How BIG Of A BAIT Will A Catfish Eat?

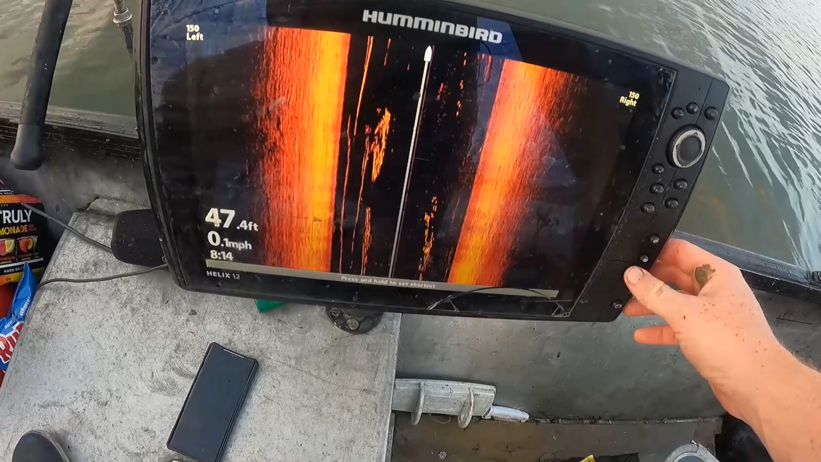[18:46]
On screen: depth 47.4 ft, speed 0.1 mph
There's stuff all out here too. So, you know, we're gonna catch some stripers or catfish or something.